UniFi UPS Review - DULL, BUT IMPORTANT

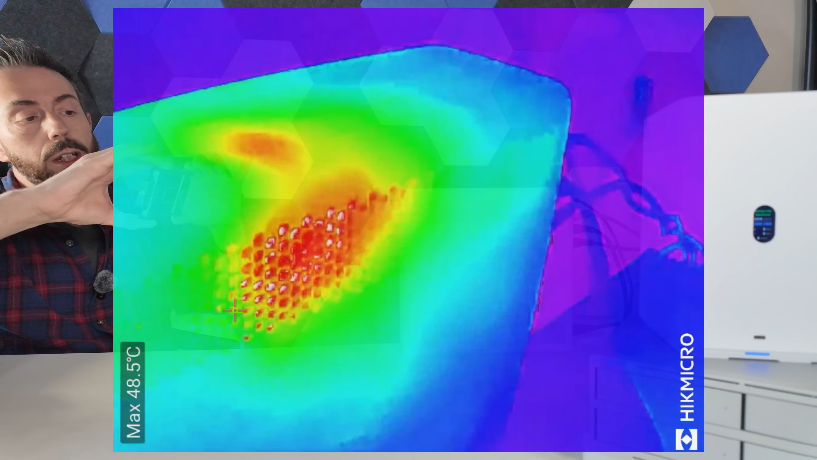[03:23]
On screen: max 48.5°C
Now, heat on this UPS isn't actually too bad. As we make our way to the very top there, you can see the ventilated panel and some of the air being used. Effectively, this is the fan pushing out that warm air,
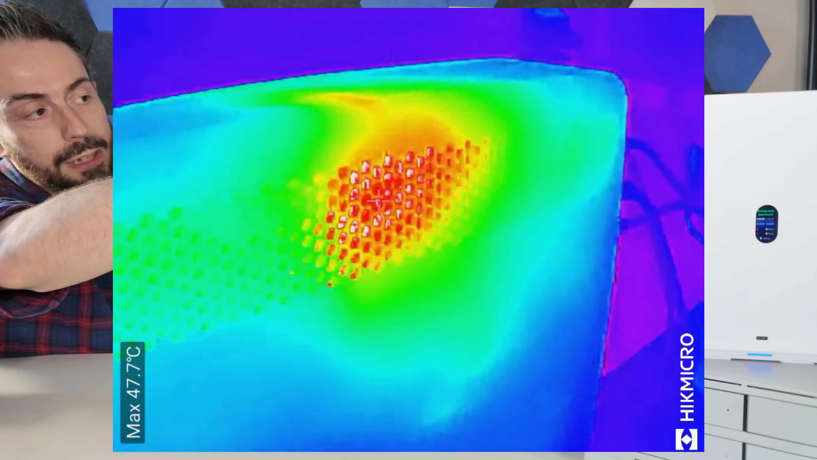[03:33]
On screen: max 47.7°C
but there are ventilation panels on either side at both the top and the bottom,
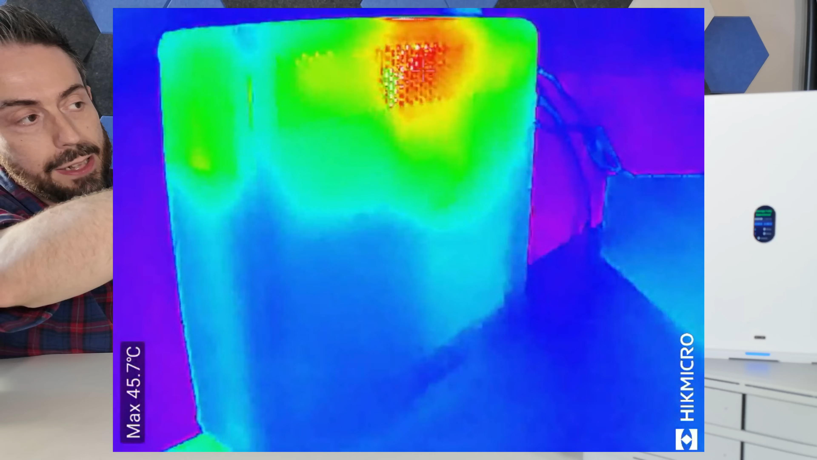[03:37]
On screen: max 45.7°C
but the temperature there is sitting around 45 to 47 degrees,
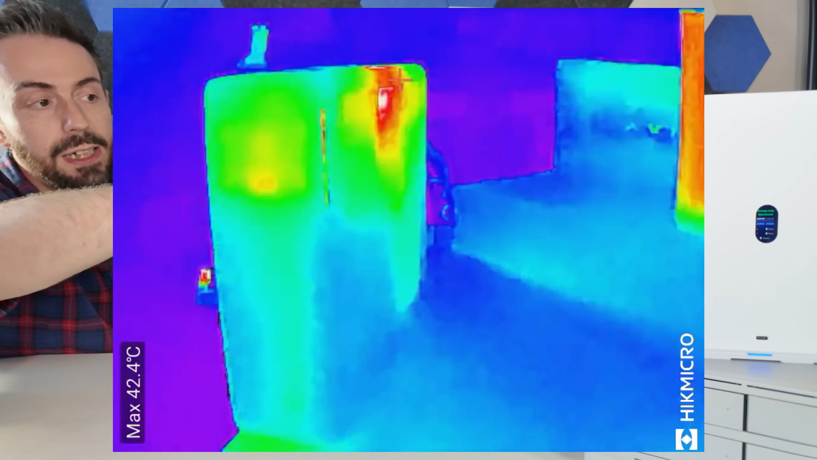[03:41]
On screen: max 42.4°C
and again, this is after a 24-hour period.
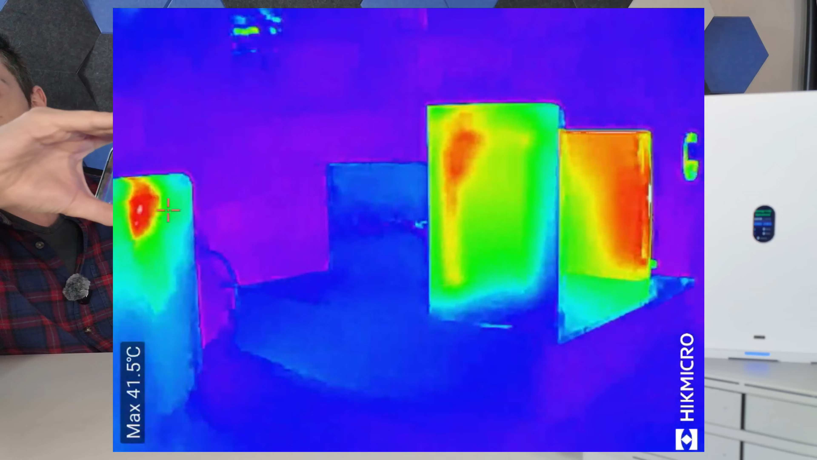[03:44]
On screen: max 41.5°C
Now, to put that heat into a little bit of perspective there as we bring it around, we're able to see there on the table the U-NAS2,
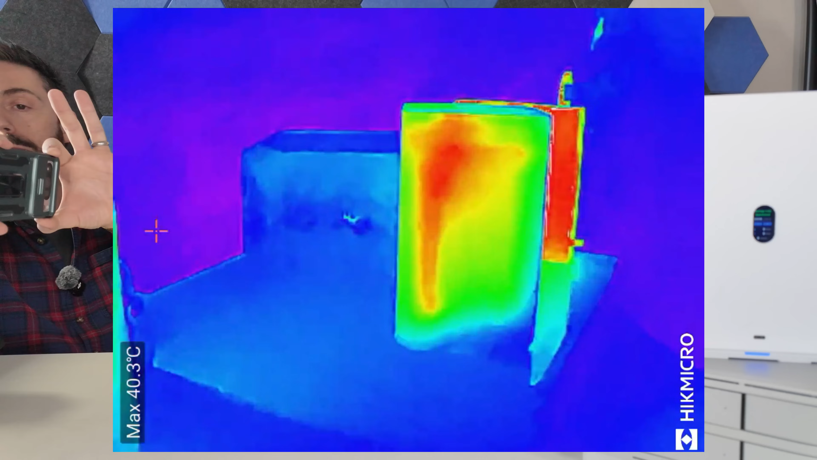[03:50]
On screen: max 40.3°C
and behind it, we can see the 10-gig switch and the Synology NAS behind that.
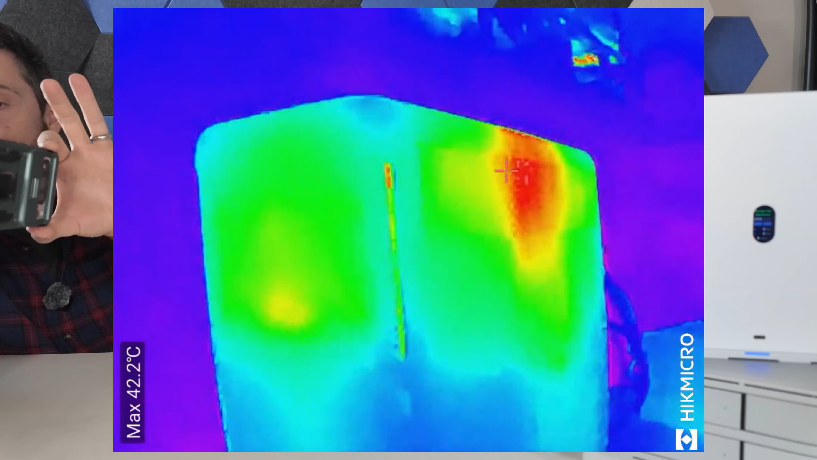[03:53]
On screen: max 42.2°C
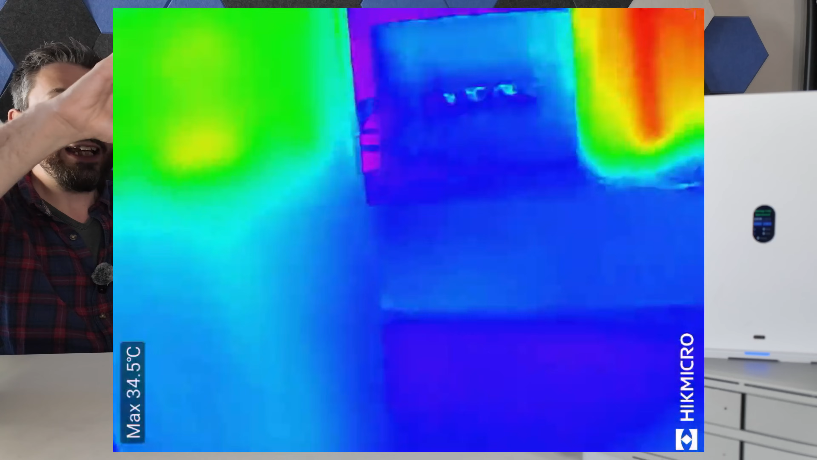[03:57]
On screen: max 34.5°C
Again, you can see pretty much this UPS is largely unnoticeable in terms of its temperature there,
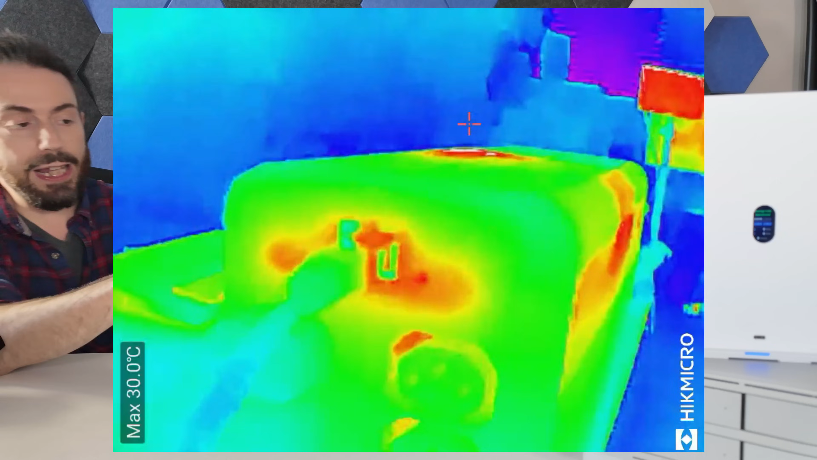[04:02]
On screen: max 30.0°C
and if we bring it around to the ports on the rear of this device and take a good look at those, we're able to see the heat generation around the network port sitting around 30, and there the way, all the way down, pretty much nothing much to worry about my leg there at the bottom. Again, for a little bit of perspective about heat generation.
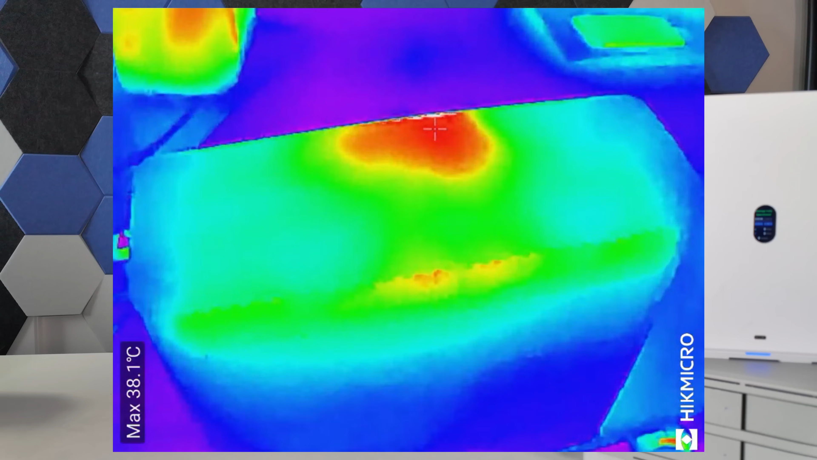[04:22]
On screen: max 38.1°C
So overall, for such a compact UPS, I'm actually kind of impressed that the heat levels are as low as they are.